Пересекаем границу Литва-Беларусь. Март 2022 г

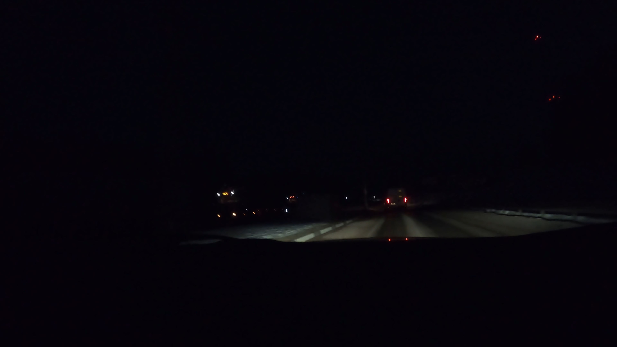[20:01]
не знаю вот смотри пять фур стоит у въезда в литовскую границу странно никогда столько мне кажется их перенаправили все таки сказали же будут перенаправлять но вообще пропускают достаточно фуры быстро по крайней мере ну вот смотри здесь было не знаю более нескольких километров тропки тропки потому что мне это удивительно а почему грузы с опозданием а вот между Белоруссией и Литвой все стоит колом видела?
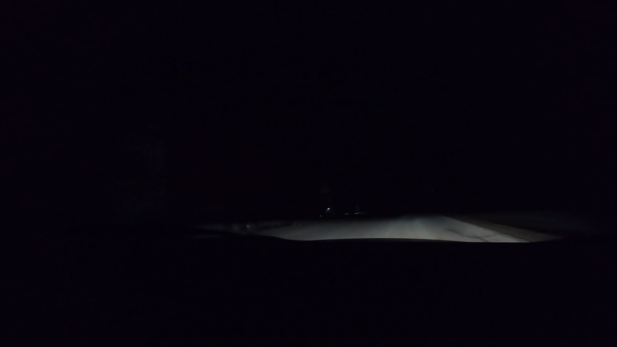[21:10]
на какую-нибудь нормальную подобрались смотрите фуры стоят просто до заправки я боюсь что не видно ничего да то есть на границе нет а они стоят до границы да то бишь до заправки а там границы пускают по несколько машин да наверное так да здесь видать наверное сейчас будет просто бомба сколько их здесь сейчас вот проедем сколько километров ну фуры стоят короче говоря ничего не поменялось возможно даже и больше даже стали по длине в очереди да
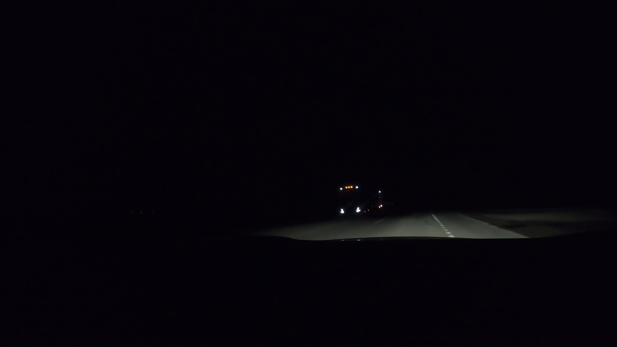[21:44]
ладно планируем доехать до Минска а там в Минске уже будем решать двигаться дальше до Смоленска или не двигаться сегодня то пока еще только 7 часов вечера да просто темно ну 7 часов едем ну что друзья вот он Минск доехали слава богу в Минске оказывается время уже московское поэтому сейчас уже без 15 и 10